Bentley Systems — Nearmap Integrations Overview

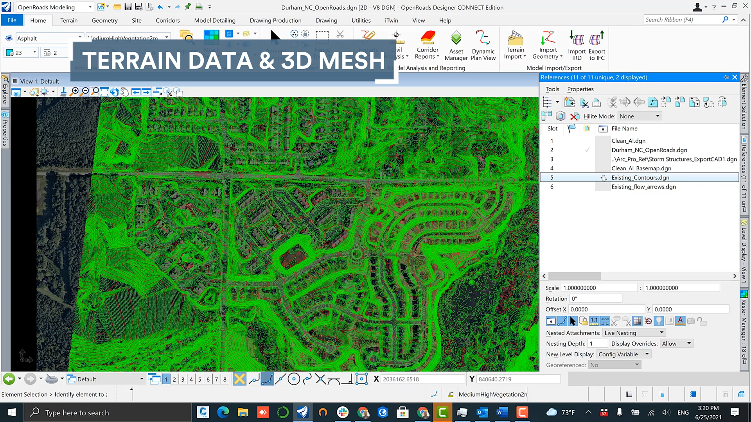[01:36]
So what I did is I loaded that up within OpenRoads here and then generated a contour map.
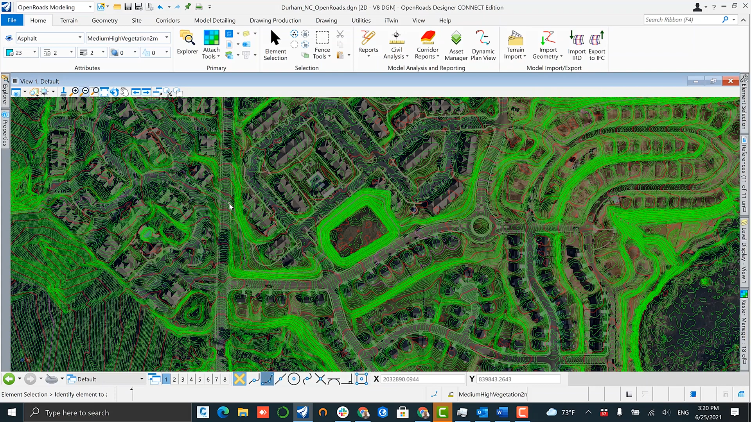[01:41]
And as you can see, this gives a great perspective on what the existing terrain is doing and can give you more insight on the 3D environment that you're dealing with.
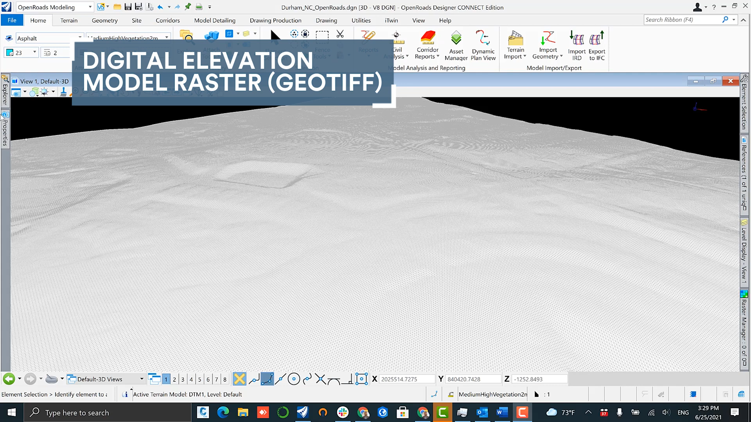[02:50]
First uploaded within OpenRoads here, I have a terrain model that was generated from one of these raster images that comes in the form of a geotiff.
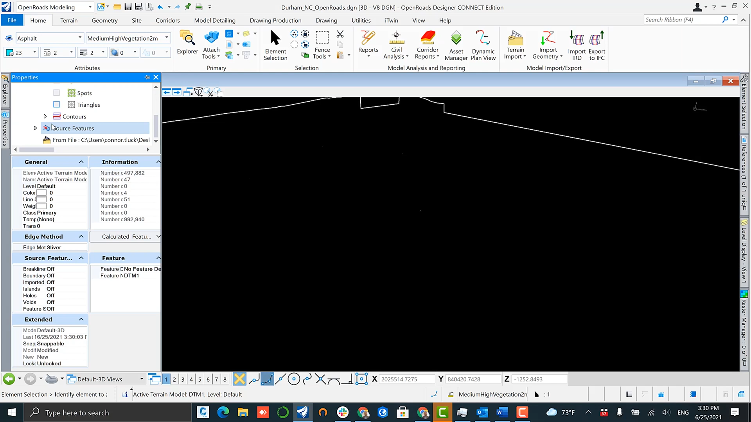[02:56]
In this example, we're showing the bare earth scenario of the terrain with things like trees and buildings removed.
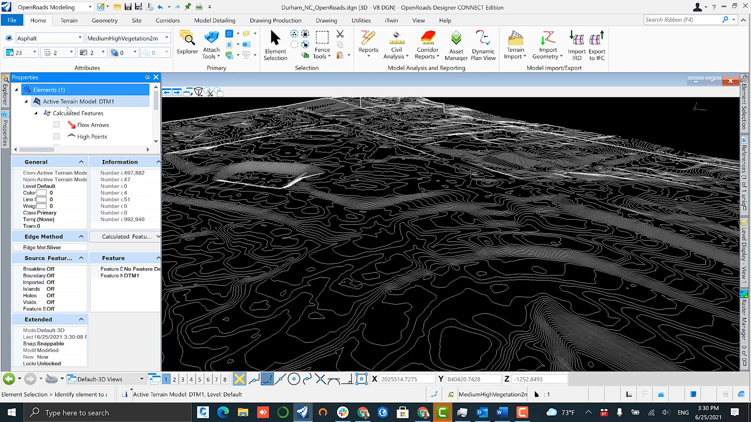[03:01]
As you can see, the triangulation is very tight and you have a very high degree of accuracy.
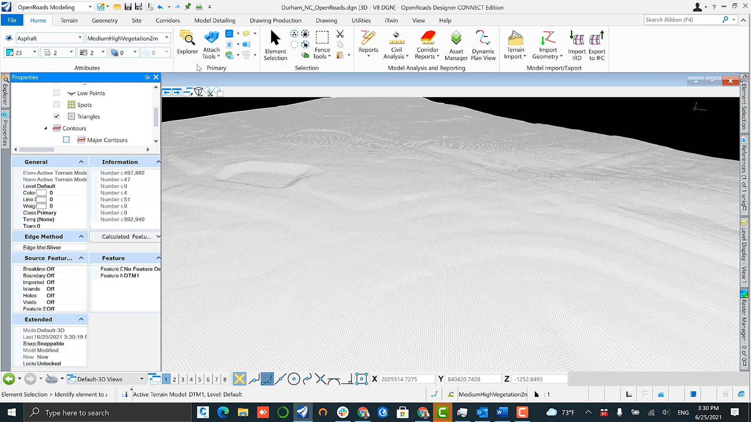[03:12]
Once the terrain is created, you can do things like generate existing contour maps as well as flow arrow diagrams.
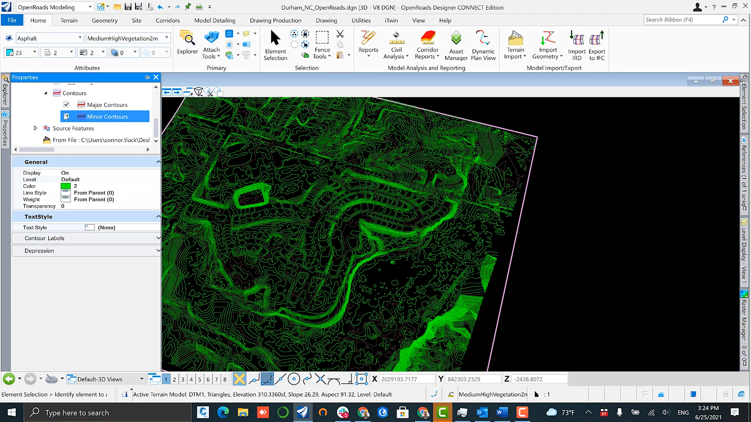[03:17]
Further analysis that can be done using these terrain models are things like cut fill evaluation,
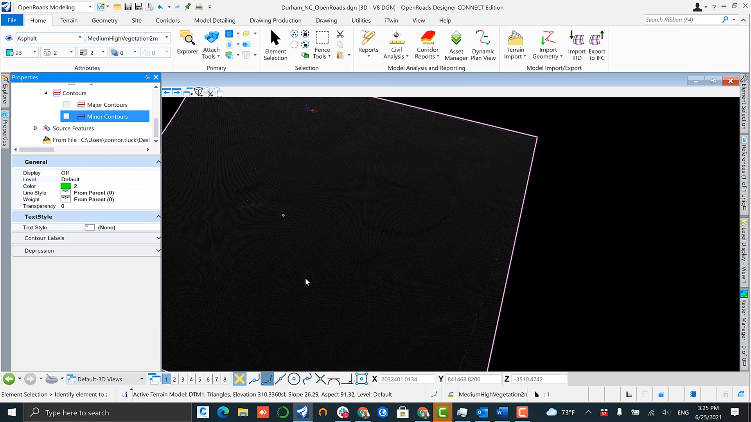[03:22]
cutting profiles, and cross sections.
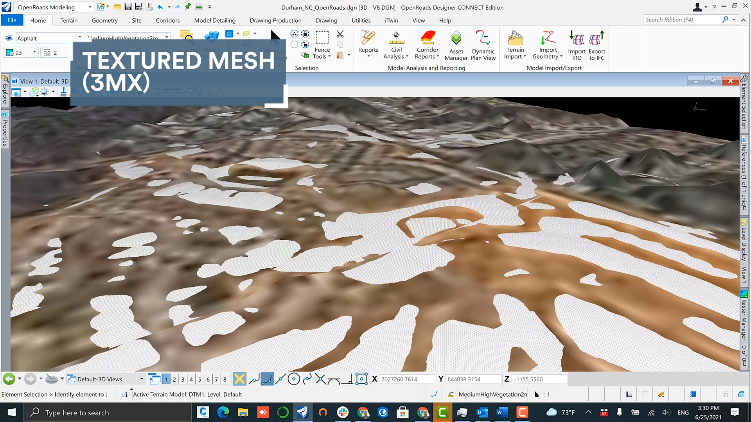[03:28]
The next piece of native Nearmap content that can be easily loaded up within an environment like OpenRoads is our textured mesh.
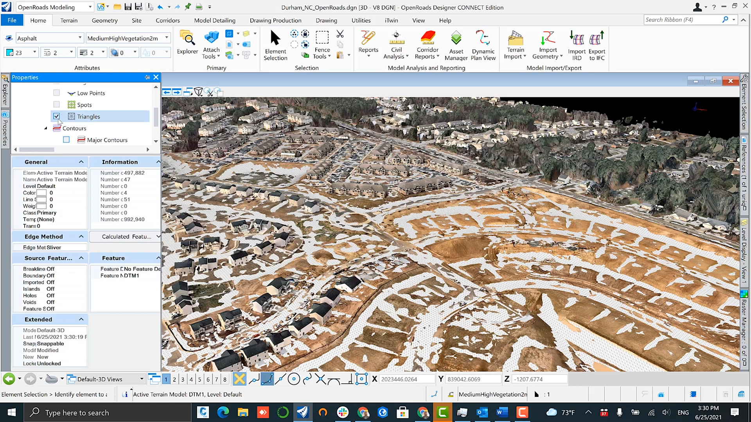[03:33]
Nearmap exports our reality meshes in a number of different file formats but the best one to load within Bentley is the 3mx file which can be directly loaded up.
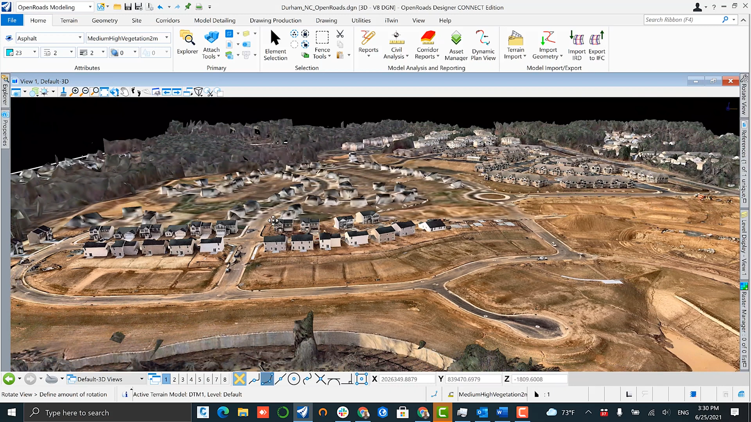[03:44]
So that's it. Here we have shown just a few of Nearmap's content types which are optimized for use in the Bentley OpenRoads environment.